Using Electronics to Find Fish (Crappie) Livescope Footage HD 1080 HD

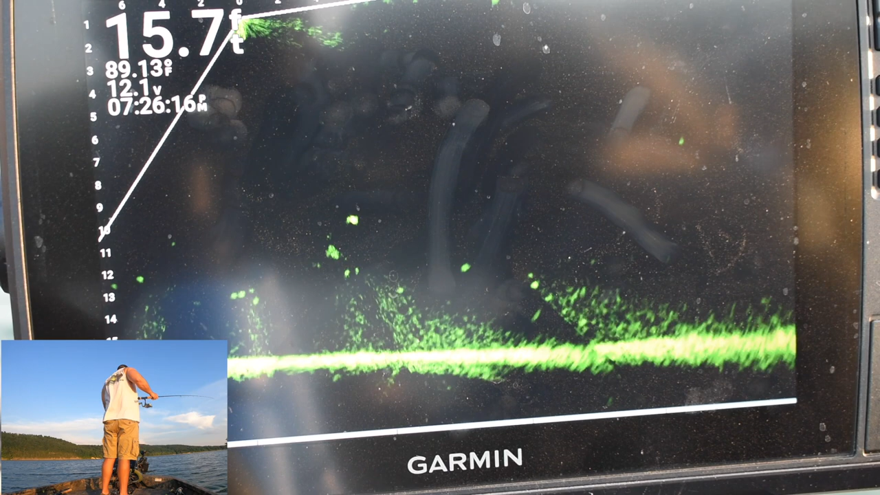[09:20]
On screen: depth 15.7 ft
show in this video is the side scan you know marking it and then going back after you'd marked it and finding it with your ford face and sonar just kind of confirm and that's going to help you that the more the more you're looking the more fish you're going to catch and the better quality fish you're going to catch if you
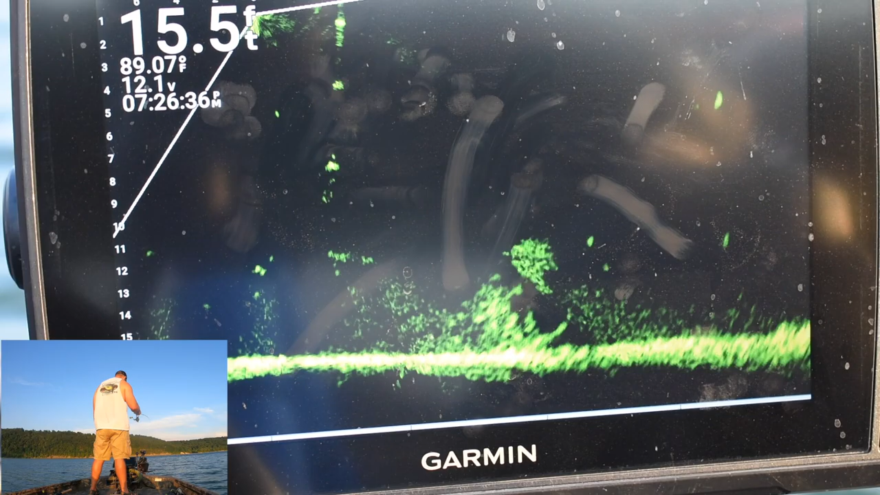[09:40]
On screen: depth 15.5 ft, water 89.07°F
if you have three spots marked on the lake that you can catch fish and just rotate around them three spots you're you're going to catch the best spots the best fish off of three spots as opposed to and i've got it in his listeners mouth i'm short from spit it out because he's a little fish i didn't want him to see see if it finally did come out yeah yeah so it kind of the bait come out of his mouth there but watch where we catch this next one you can see
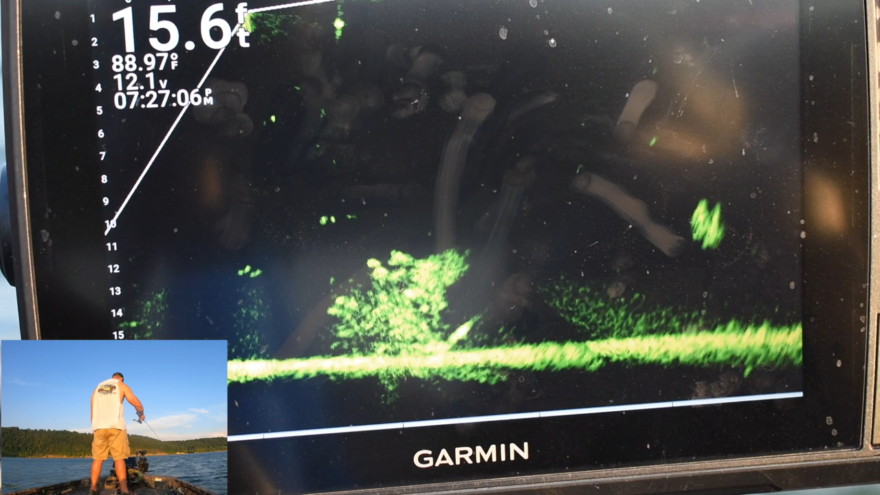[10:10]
On screen: depth 15.6 ft
there's a couple decent fish sitting right in the top of this there we go